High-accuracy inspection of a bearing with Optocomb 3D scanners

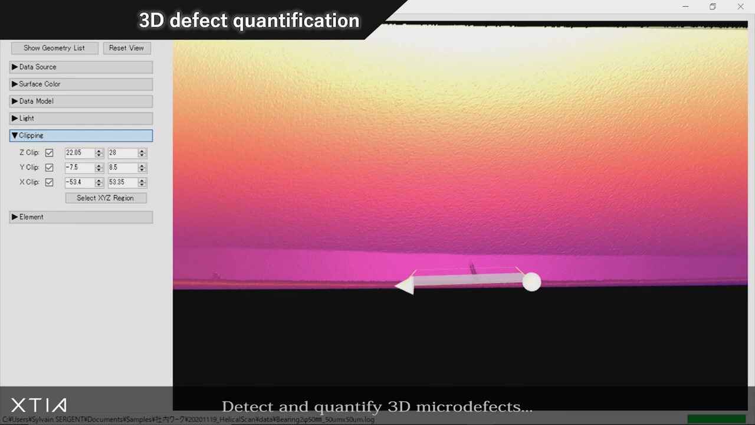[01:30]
detect and quantify 3d micro defects and extract the dimensions of scratches dense particles and more